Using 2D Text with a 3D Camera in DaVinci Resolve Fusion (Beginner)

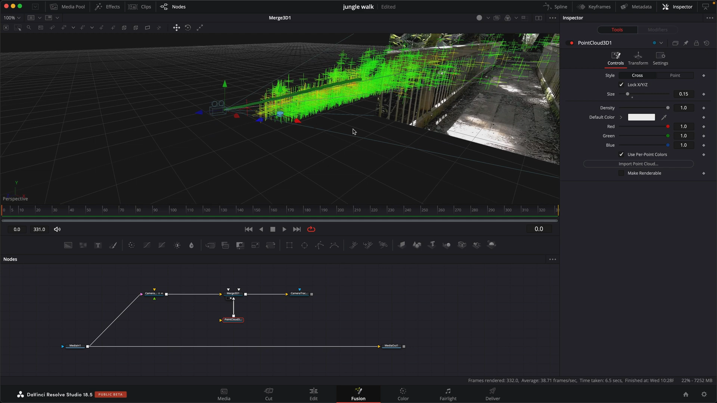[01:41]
Let's make this a little bit easier to see. Inside the point cloud, go over to our controls under style, let's hit point. And then let's bring down the scale a little bit.
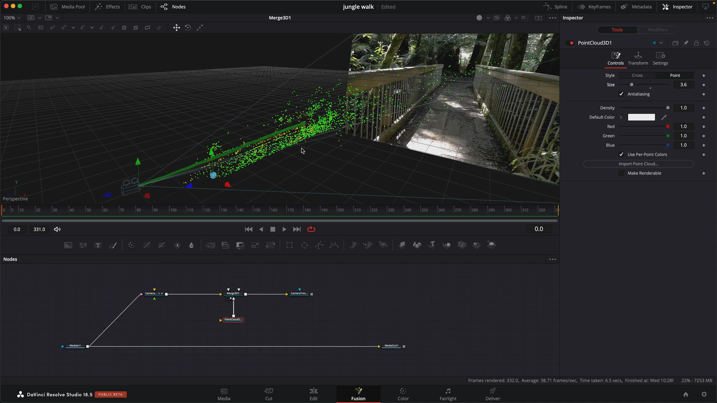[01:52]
Okay, that's good. So now you can see we have a decent point cloud. You can clearly see we have a decent representation of our 3D world, of our boardwalk.
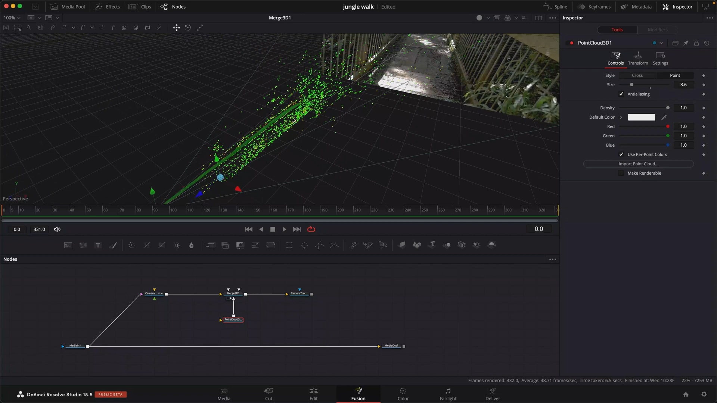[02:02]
So we are ready to put in our 2D text. Okay, so let's add in our 2D text and let's put that up.
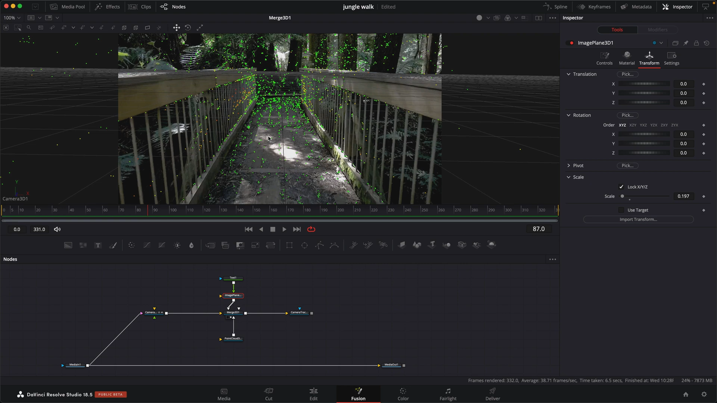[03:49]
And we'll be able to pick the point where we want to bring our text.